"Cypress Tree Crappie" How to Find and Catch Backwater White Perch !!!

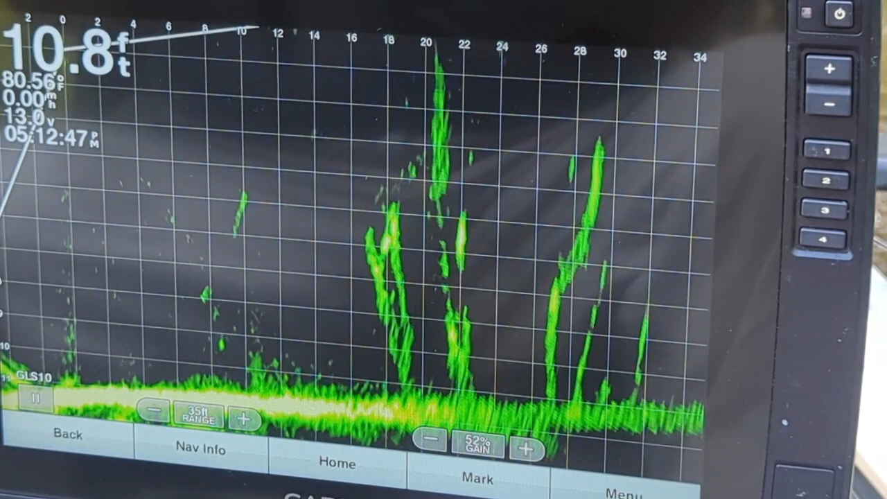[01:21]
On screen: depth 10.8 ft, water 80.56°F
I see a jig going in there.
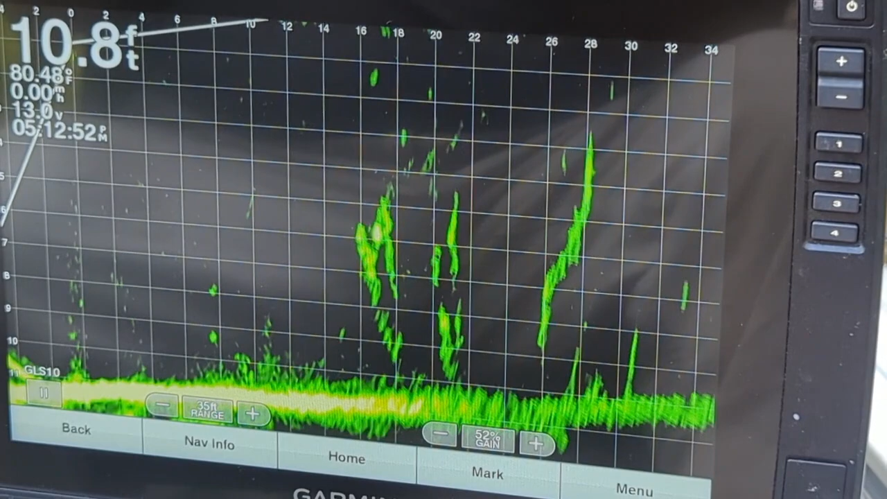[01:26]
On screen: depth 10.8 ft
He sees it.
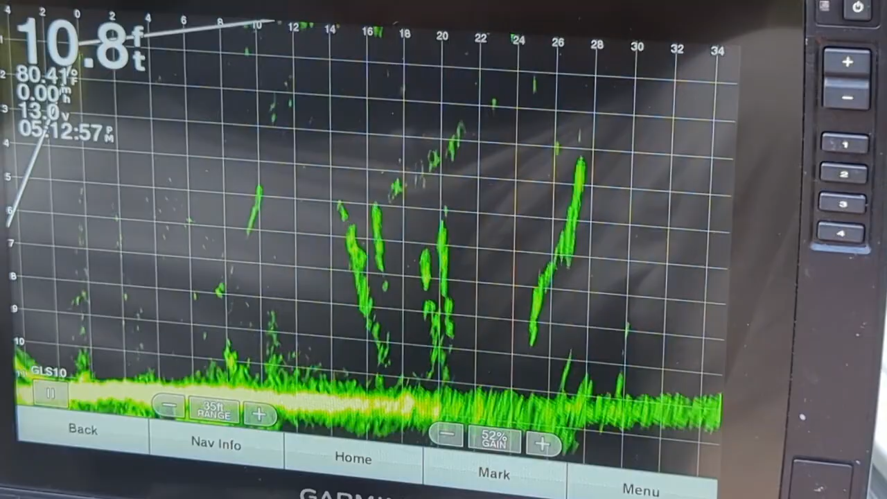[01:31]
On screen: depth 10.8 ft
Got it. It's really not much harder than that, guys.
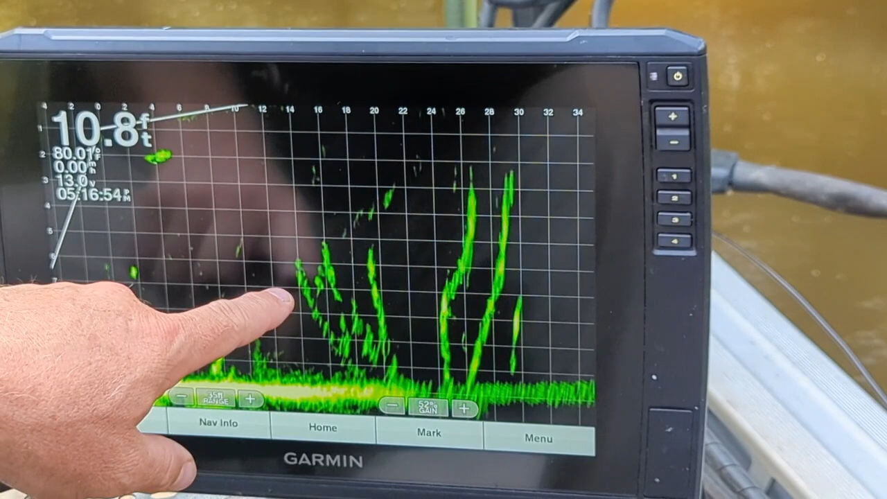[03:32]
On screen: depth 10.8 ft
We talked just a second. We just caught a fish right from between them two limbs. Turn around and there's two more fish right there between those two limbs. So I'm gonna try to catch them real quick. Or at least one of them.
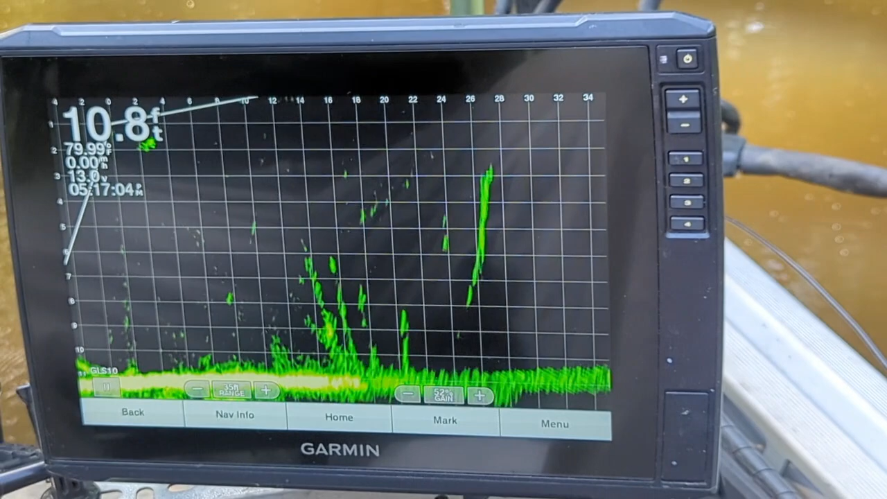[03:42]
On screen: depth 10.8 ft
See if we can get on him. See the jig coming in there. We got a little bit of interference this season. I don't know if that's a lot of bait fish or just what. We'll see if this fish bites right here.
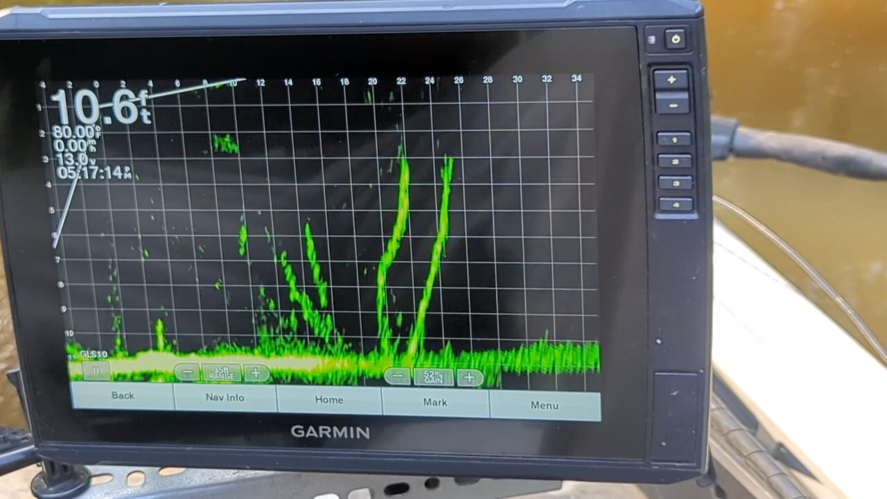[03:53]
On screen: depth 10.6 ft
And he did. I just missed him.